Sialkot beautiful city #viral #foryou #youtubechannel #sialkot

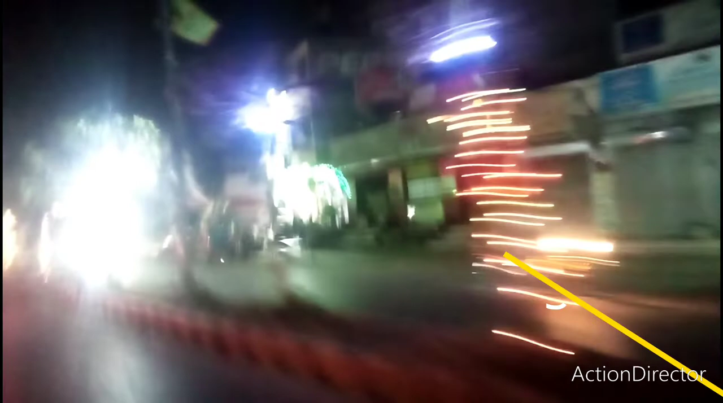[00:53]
آپ کو ساری رون کے دکھاتے ہیں اسلامیا کالیج روڈ اور جو بھی آگے آگے راستے آتے جاتے ہیں ہم ڈراما والا چوک کلیم کے اندر آئے ہیں موبائل مارکٹ میں